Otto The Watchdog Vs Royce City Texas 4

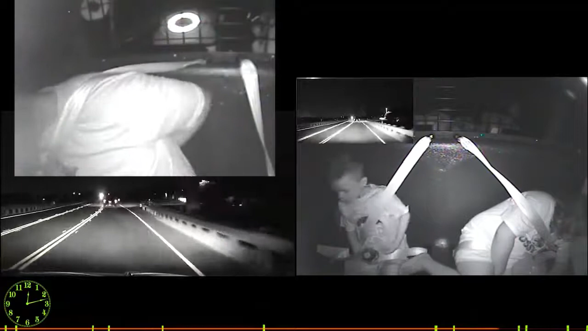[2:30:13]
I-25, we're going to be turning 548 south. 518, you're coming to me.
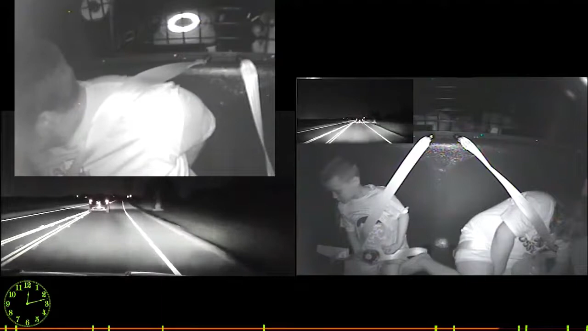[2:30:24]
Notify warning. Repeat. Across here in Coffman County. Speed there at 90. Speed 10 miles out at that point.
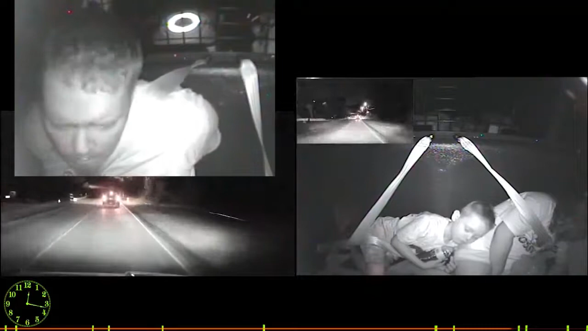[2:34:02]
Still traveling south, coming from Devonshire on 548.